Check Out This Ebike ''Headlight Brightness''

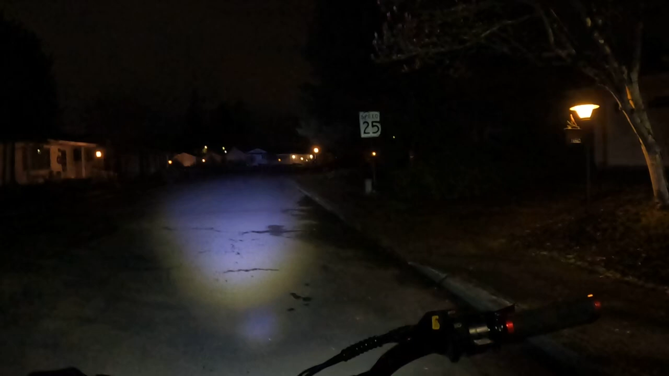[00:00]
and welcome back to the channel on this video as you can see I'm doing a night ride on the Lyric Graffiti
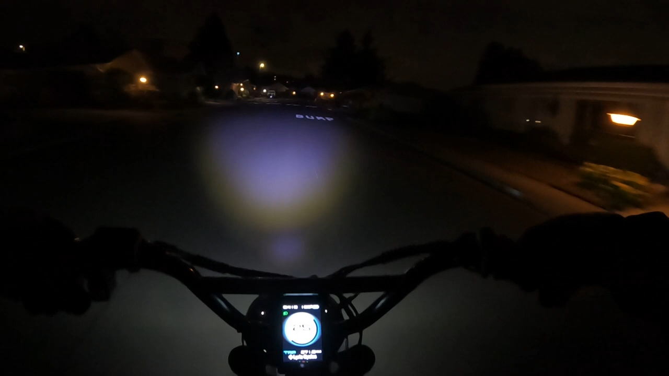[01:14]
and this makes me a lot more comfortable riding at night having a light like this because if you've got a light that's a little sketchy that's not good for you or for the drivers out there that can't see you